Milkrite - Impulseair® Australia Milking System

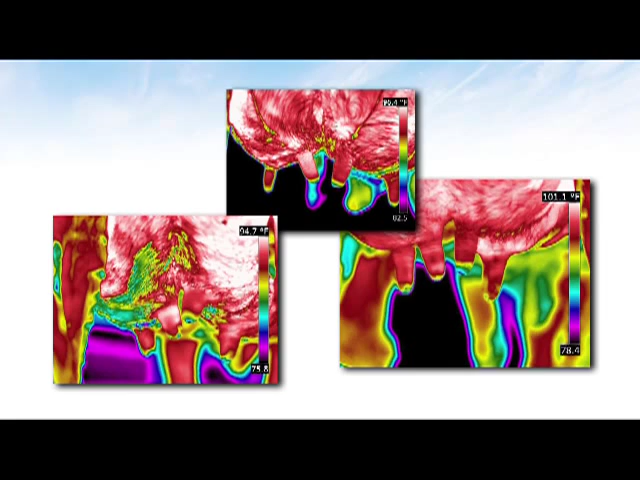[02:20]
After testing at a variety of farms under varying conditions and with various liner types, results show much better teat conditioning.